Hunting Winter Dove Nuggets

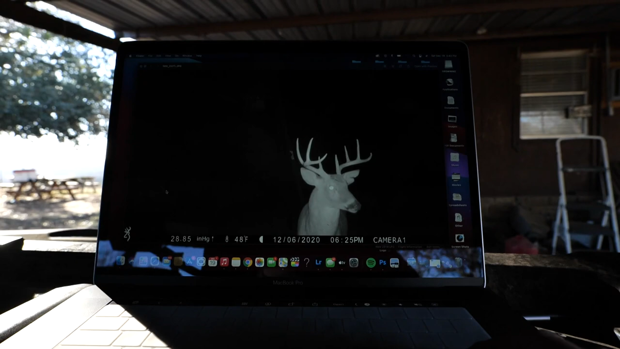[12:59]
spikes spikes there's a little short buck short horn buck
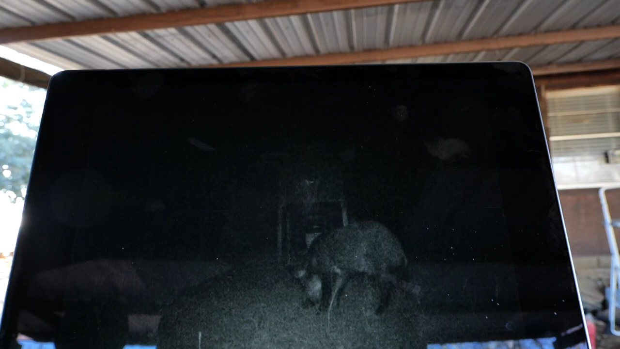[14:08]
i know where i need to take stephanie more hogs raccoons hogs this might be why there's no bucks over here the hogs are just taking over